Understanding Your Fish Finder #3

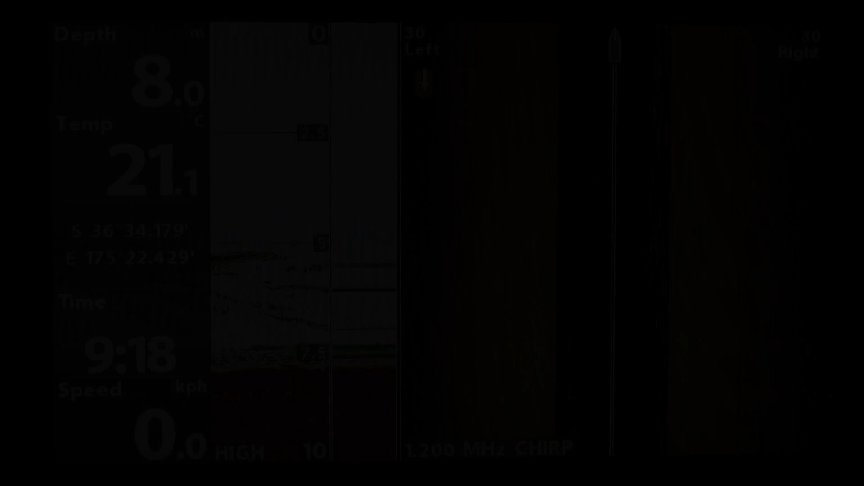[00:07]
On screen: depth 8.0 m, water 21.1°C, speed 0.0 km/h
time on understanding fish finders we're going to look at some of the basic settings that you can change on your unit to get more from your images on screen so the first thing we need to do before we
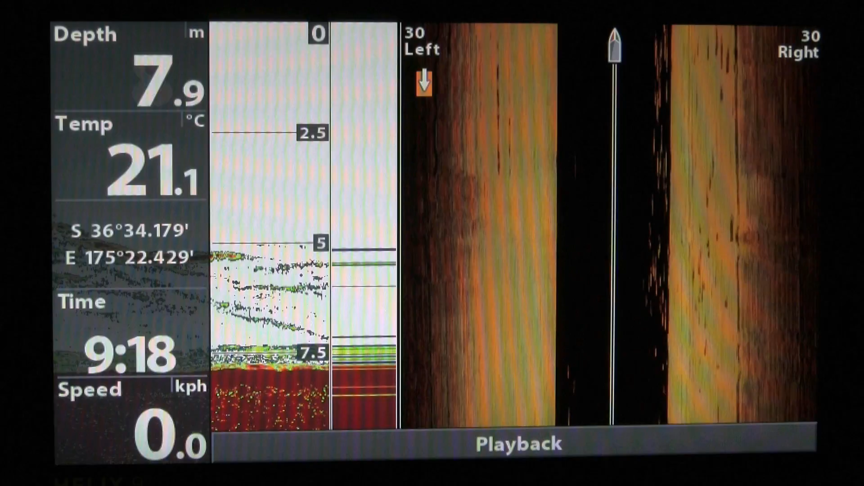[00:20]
On screen: depth 7.9 m, water 21.1°C, speed 0.0 km/h
look at setting up the sonar is changing the settings in our unit so click
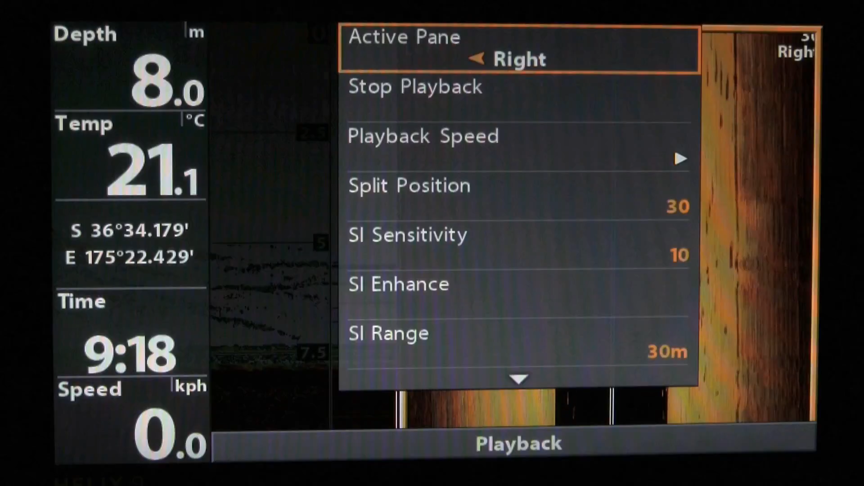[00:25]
On screen: depth 8.0 m, speed 0.0 km/h
the menu button twice and that'll bring you up into the main menu and scroll along to the setup and then scroll down to the user mode and what you'll
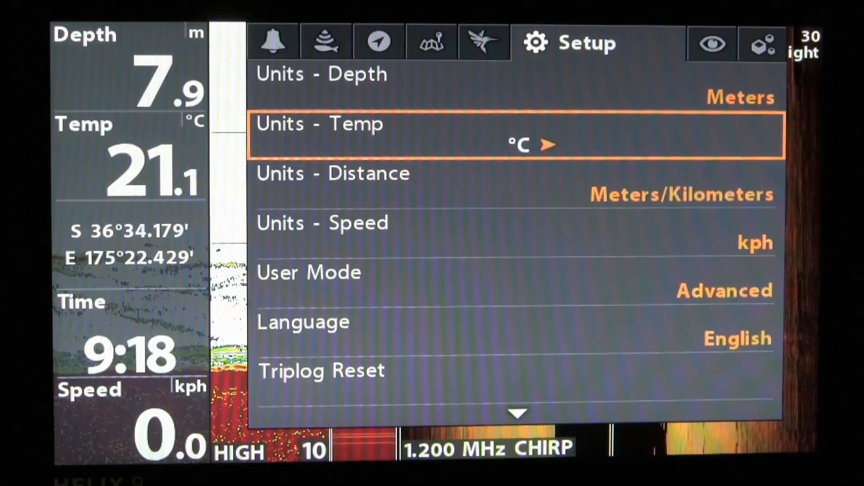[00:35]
On screen: depth 7.9 m, water 21.1°C
find is either being normal or advanced you need to switch that to advanced
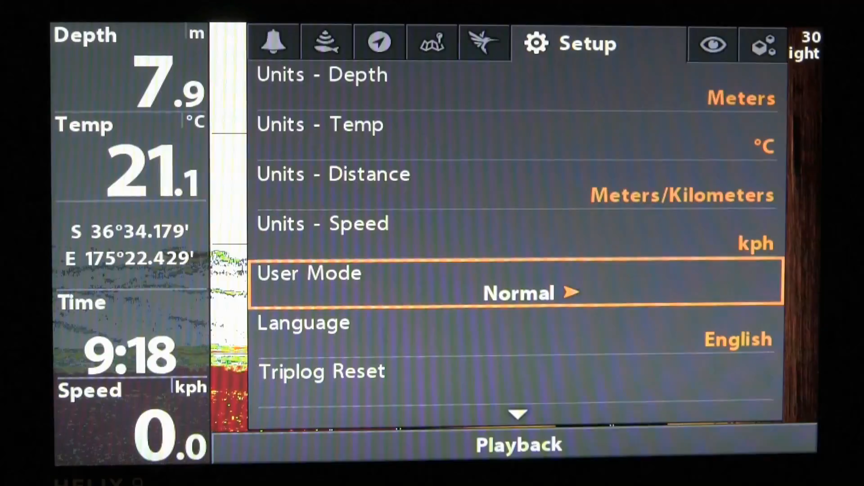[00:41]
On screen: depth 7.9 m, water 21.1°C
mode that brings up a whole lot more options after this go back up to the
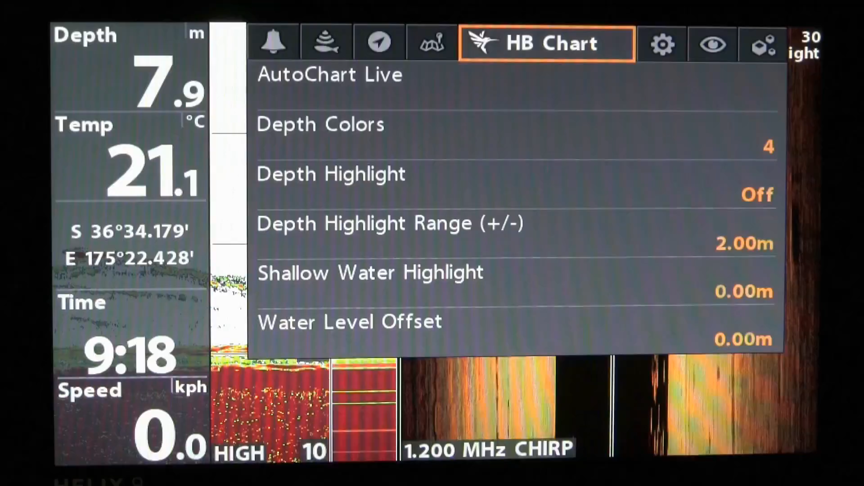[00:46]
On screen: depth 7.9 m, water 21.1°C, speed 0.0 km/h
top and scroll along to the sonar menu scroll down and you'll come
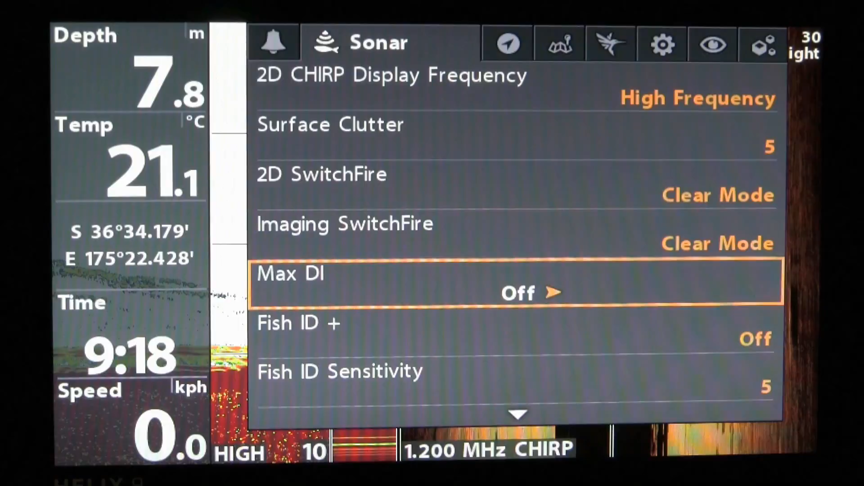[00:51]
On screen: depth 7.8 m, water 21.1°C
to the water type now it's quite important to set this properly and quite often they
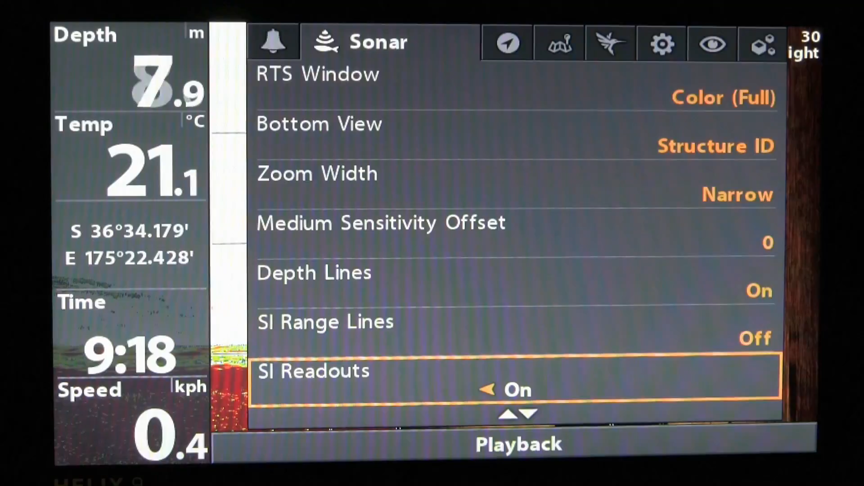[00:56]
On screen: water 21.1°C, speed 0.4 km/h
can be set for fresh so be sure to set it to the right one which should be salt
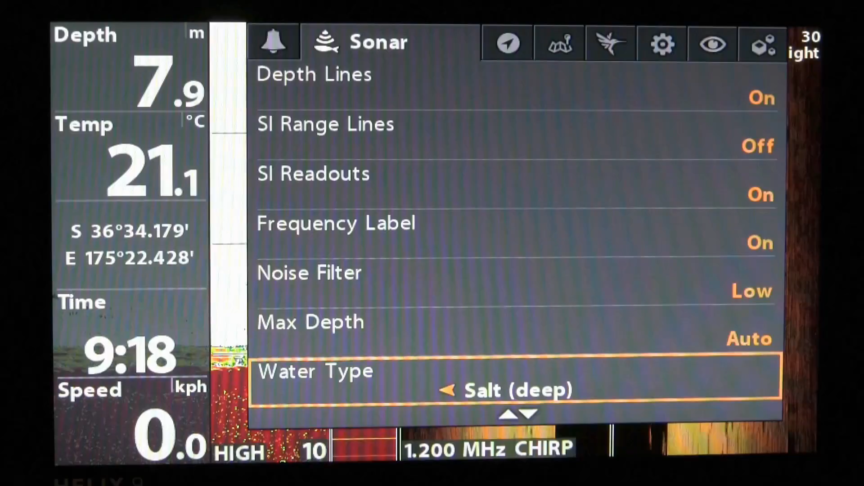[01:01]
On screen: depth 7.9 m, water 21.1°C
water in our case but there's other options so it's quite important to set that up every time you go out check that it's in the right mode and you'll have better readings on your unit with
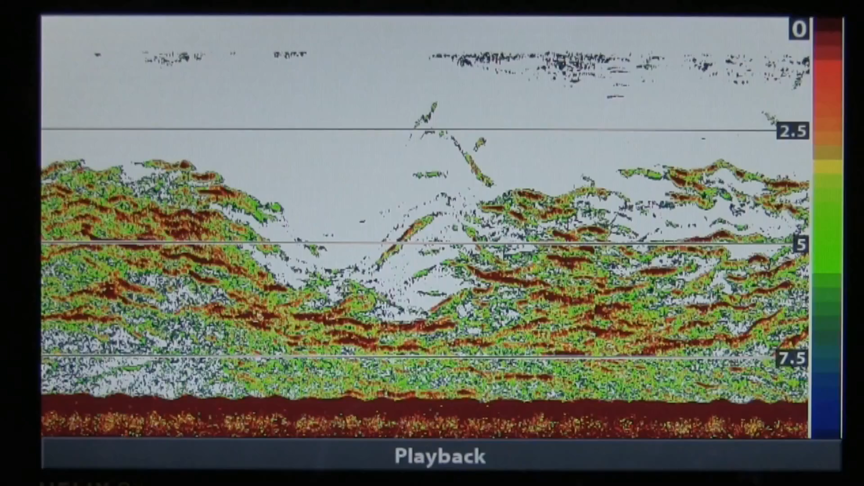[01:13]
sonar one of the biggest problems is everything seems to get joined together on screen and there's a way around bringing out these images images and separating the individual fish so how we can adjust this is by pushing the menu button once and scrolling down
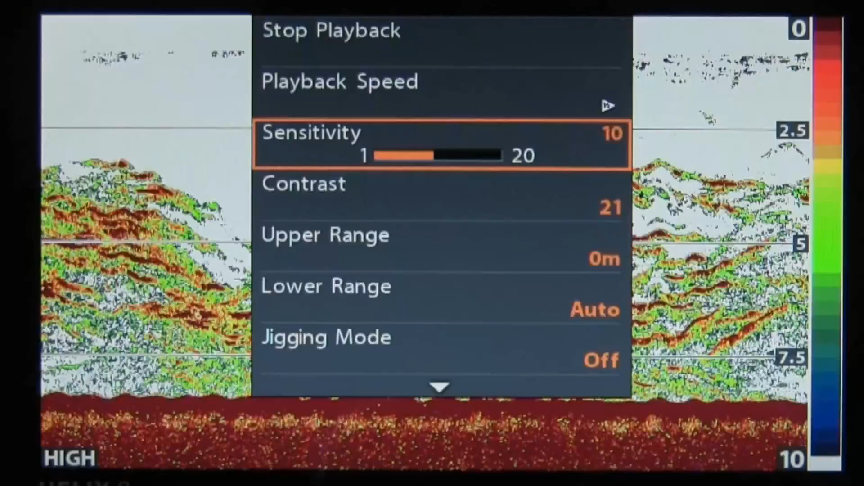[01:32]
until we get to the sensitivity mode then we can adjust it back a little bit
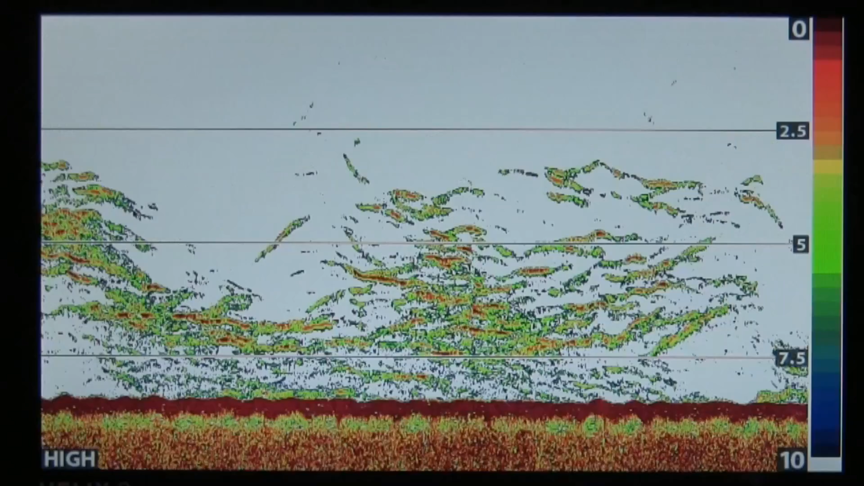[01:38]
or increase whichever way we need to make
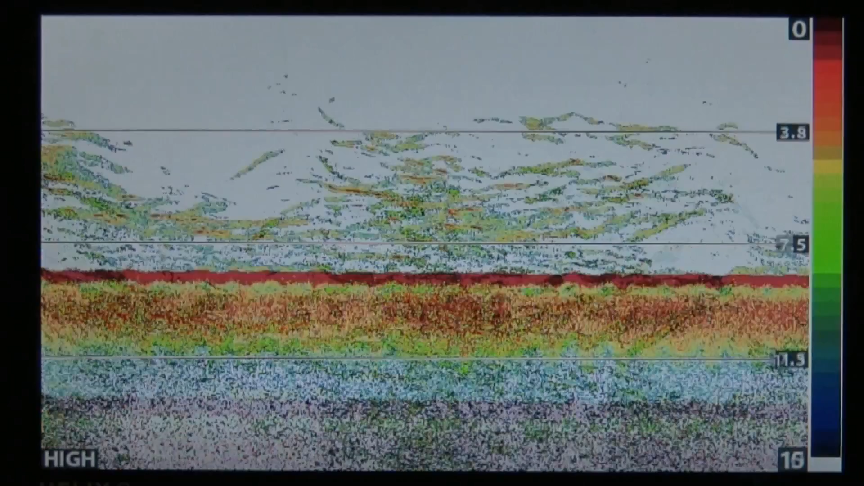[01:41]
the images more separated you can see the immediate effect of doing this but also we can further adjust this by going to the contrast and then tweaking that to
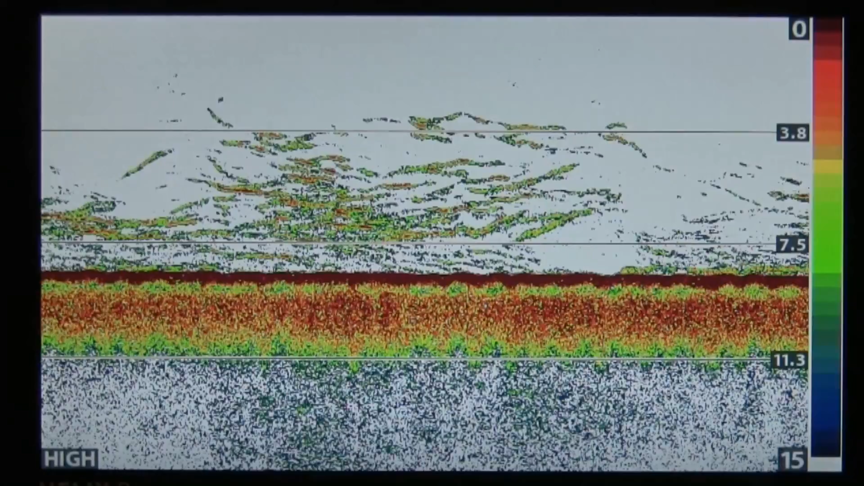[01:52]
a degree small adjustments like these can make a big difference to your images
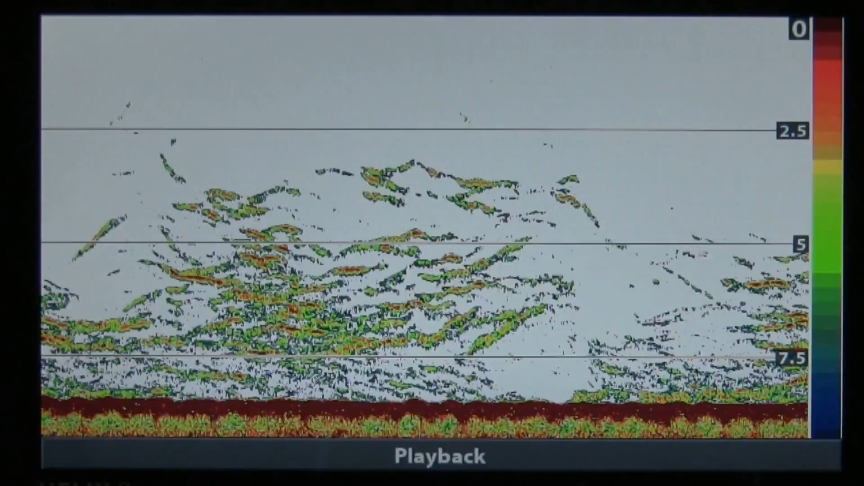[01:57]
sonar can have its limitations like this example that clearly shows
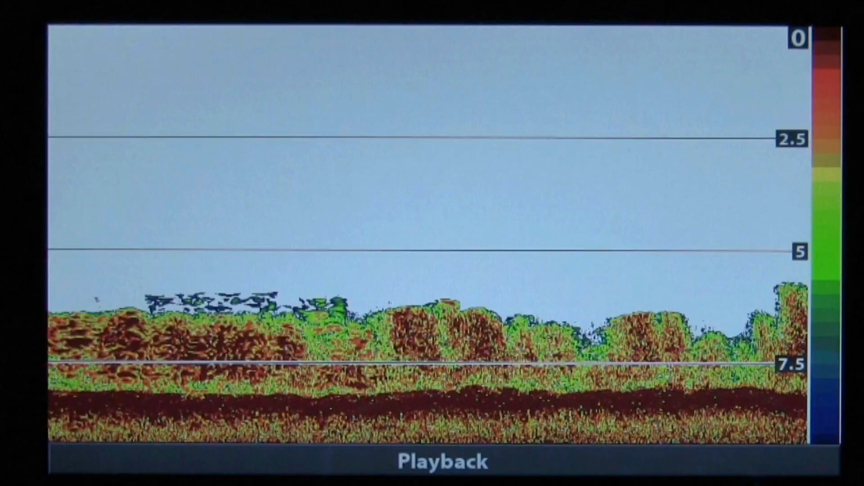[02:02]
what looks to be foul ground on the sea floor this is where fish finders with down imaging can offer a better example of what you're looking at and switching over
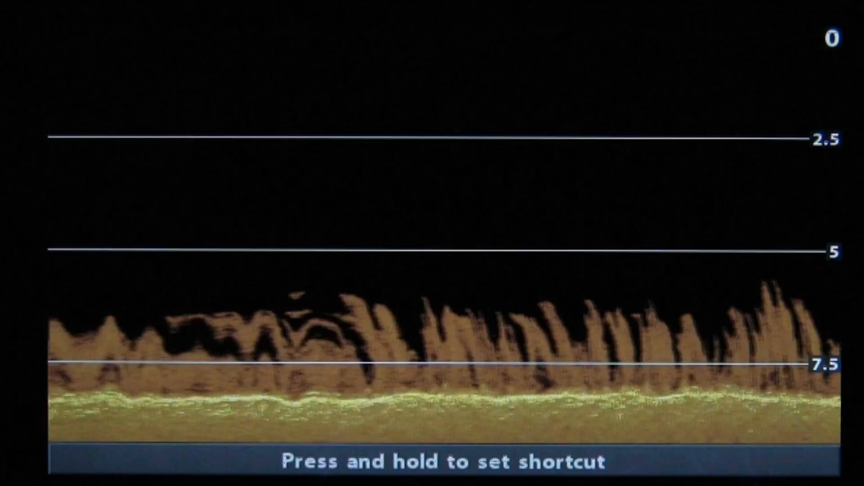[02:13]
to the down imaging view clearly shows that foul ground is actually weed the fish finders 1200 megahertz chirp ability really adds
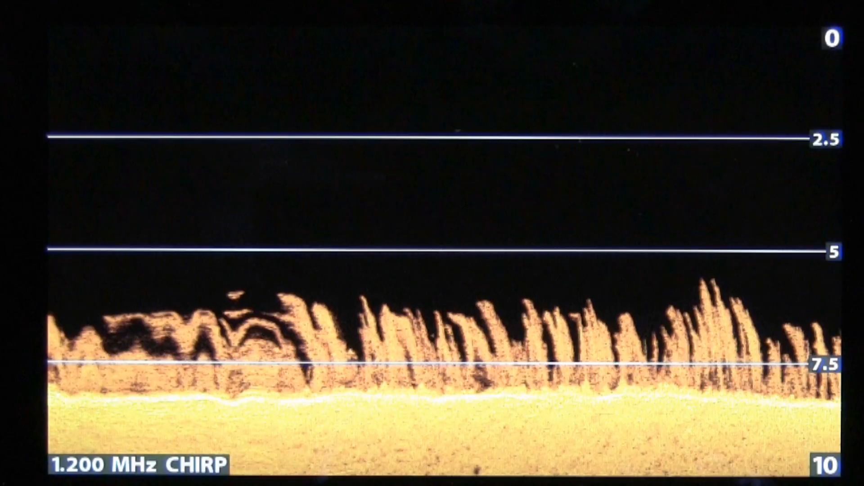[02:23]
a lot of detail to the images like sonar you also have the ability to play with different settings to enhance the image